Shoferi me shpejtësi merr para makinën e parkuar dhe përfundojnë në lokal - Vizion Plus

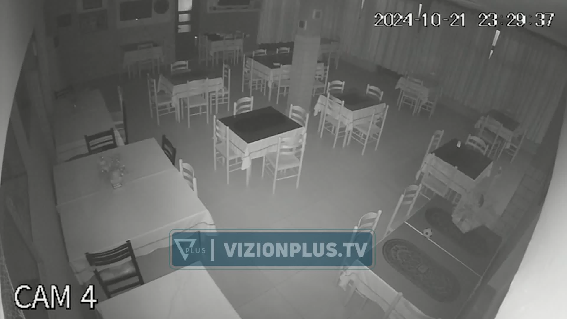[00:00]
Këto janë pamjet që tragojnë momentin kur dy makina përfundojnë brënda një lokali në fshatin Plugë të Lushnjës.